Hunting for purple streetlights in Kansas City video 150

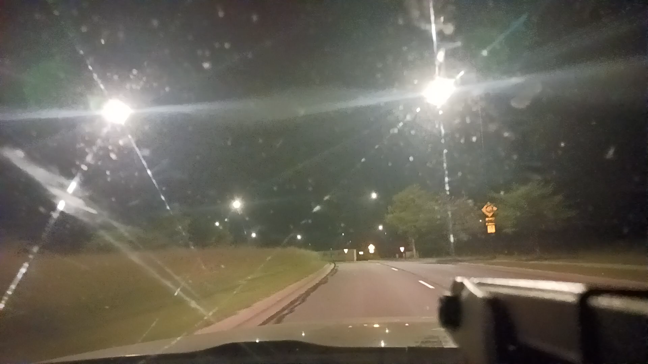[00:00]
Okay, this is hunting for purple streetlights in Kansas City video like 150 or so This is going to be redundant, but I actually want to go over the same area that I've already seen With purple streetlights now that I know that up here they Don't have purple streetlights up here All the way up to freaking the Kansas River guys, they don't have them They don't have them anywhere south of the area.
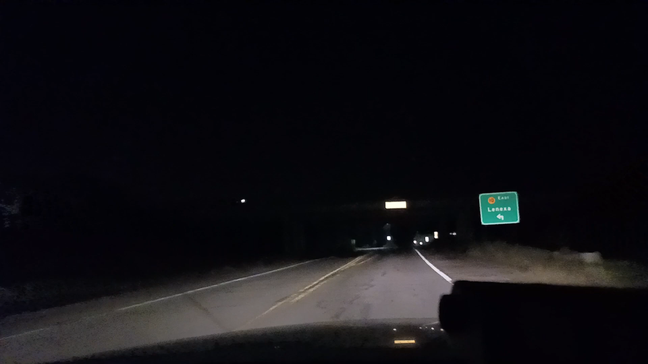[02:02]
If they didn't think anybody else knew about it before that to gaslight me, but we'll see we'll see if they're there Okay There was a light that was off here I'm gonna go to the right to show you some of the ones that are in the north part of the region one of these lights is off by the way Oh, we got to take a right Those lights are still off there, so I don't have a way of knowing if those are purple streetlights guys They're kind of in the same areas. They would normally have purple streetlights
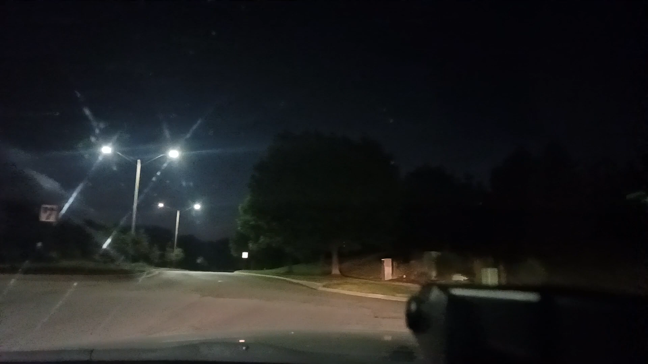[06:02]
trying to remember when the video started that I went up north of route 10 like 120 something and then like 130s I showed you they don't have them up there all the way up to the Kansas River okay so this is shadow circle these are yellowish they don't have any there
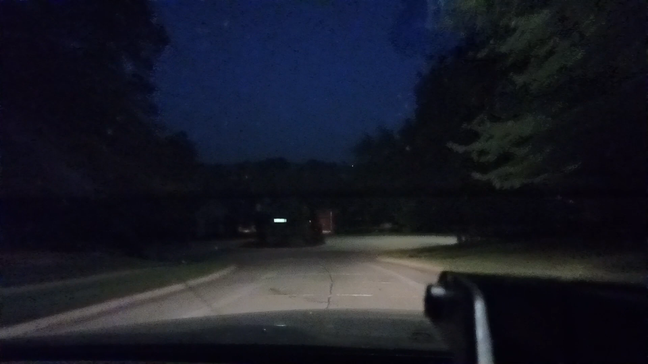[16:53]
I'm just going counterclockwise here through the dead ends. Okay, here we go. Here's a really, really freaking blue one guys.
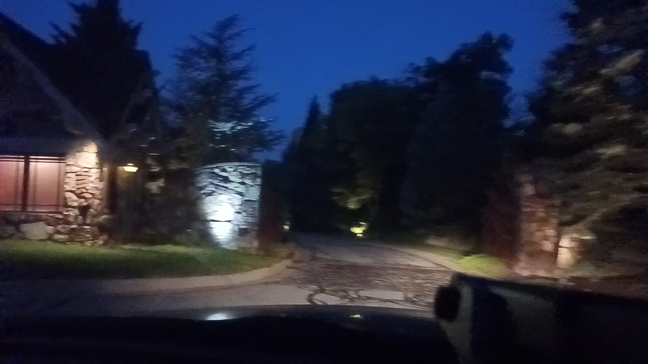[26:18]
We didn't go in here because I don't know if we can. It's a good community. I just see orange lights.